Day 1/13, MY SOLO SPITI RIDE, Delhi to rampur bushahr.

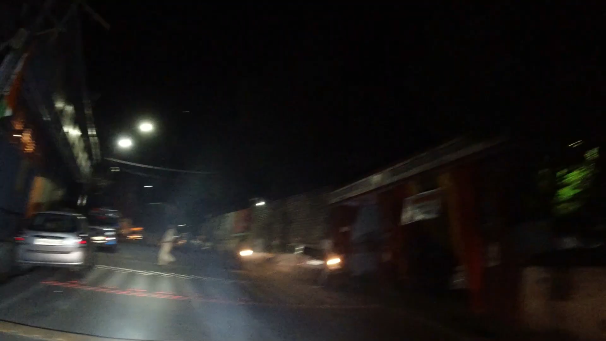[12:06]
विद्यालय।
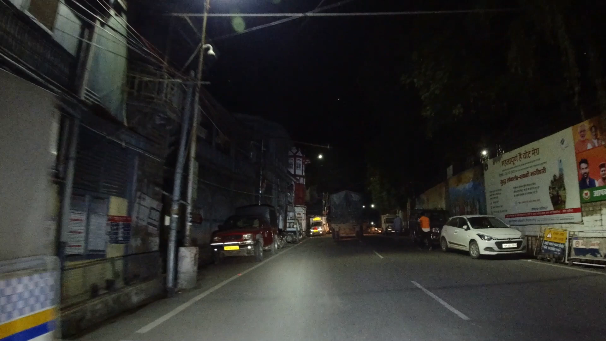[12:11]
ओके, ये तो बड़ी आइकॉनिक सी बिल्डिंग है यार, रामपुर दाखन है तो